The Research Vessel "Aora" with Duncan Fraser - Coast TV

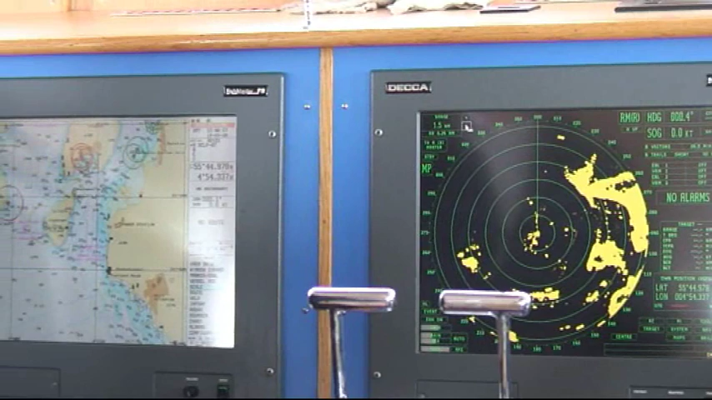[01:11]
We can build up portfolios of each client that comes out and we can keep all the information.
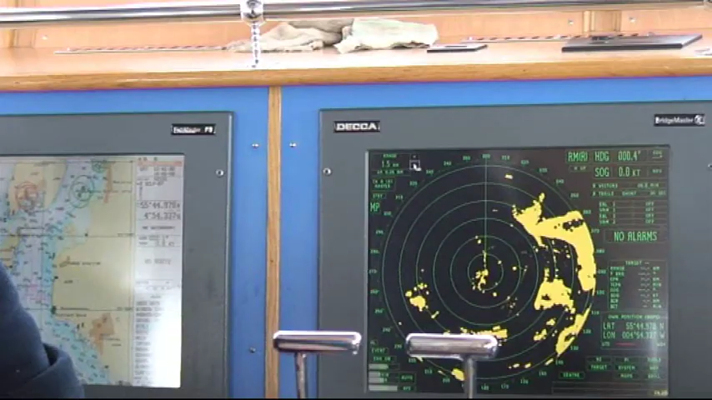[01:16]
We then transfer that to our BridgeMaster PC and we can email the customer all the tracks information that they want or save them to disk and send them one that way.
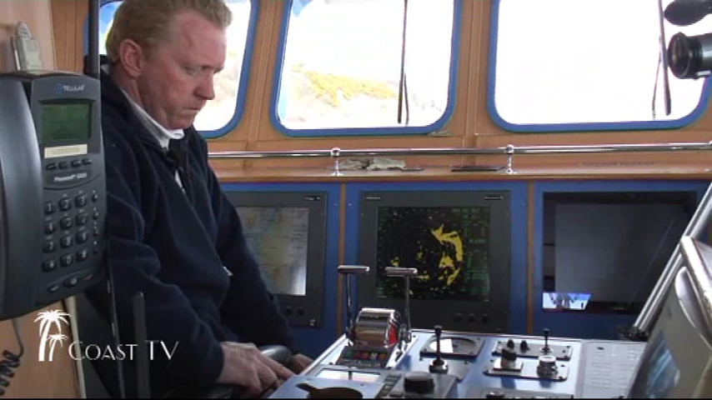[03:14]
We have AP-50 autopilot, the controls for the SL-35, the controls for the Bridgemaster radar, where we all are controlled by tracker ball rather than mouse.